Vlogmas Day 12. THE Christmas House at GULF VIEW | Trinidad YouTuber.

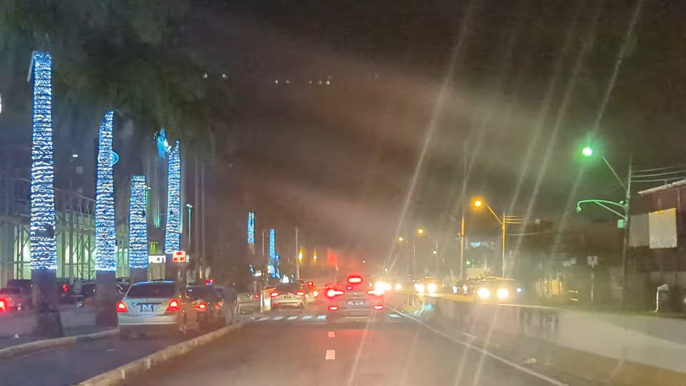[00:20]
More lights than it. Hello, yeah. You have more entertainment than these people.
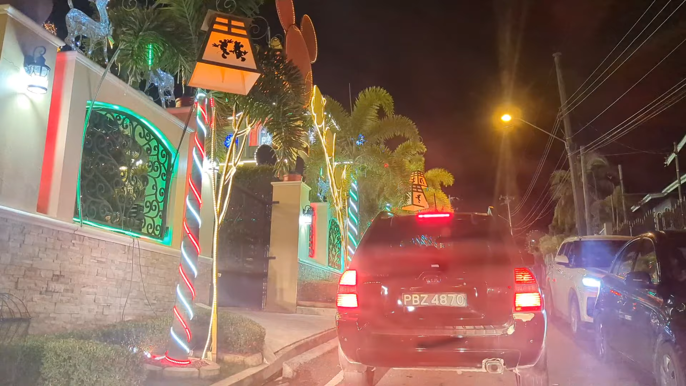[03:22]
To do that, they have money. And it's all in the back here. Like, which part you were saw from the road, all in the back there. Santa's workshop here. Papa, you.